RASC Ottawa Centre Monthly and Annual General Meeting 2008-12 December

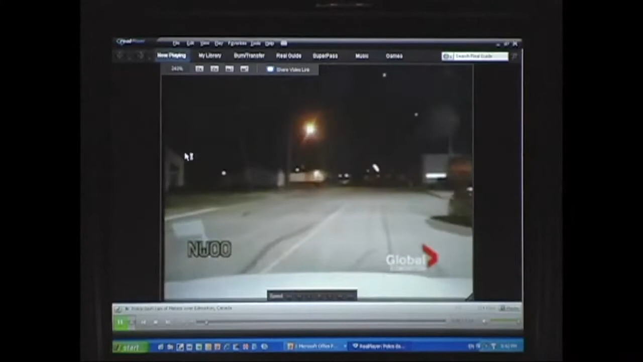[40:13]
Yeah, this is the one that a lot of people may have seen. That's from the dashboard of a police car. The dash cam. Not too shabby.